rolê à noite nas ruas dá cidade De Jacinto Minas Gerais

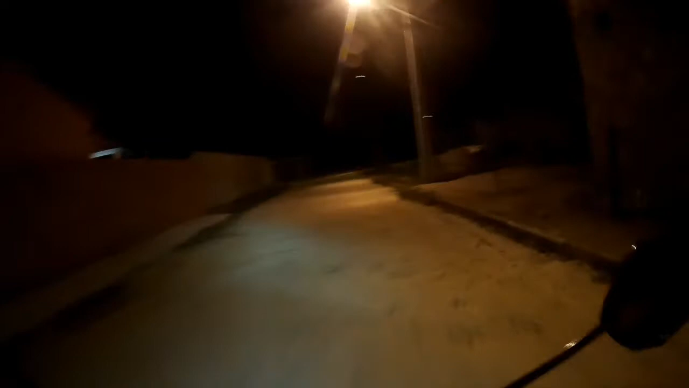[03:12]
Ó, aí bora lá ver, né Lá no meio deserto, mas Tá piscando, tá gravando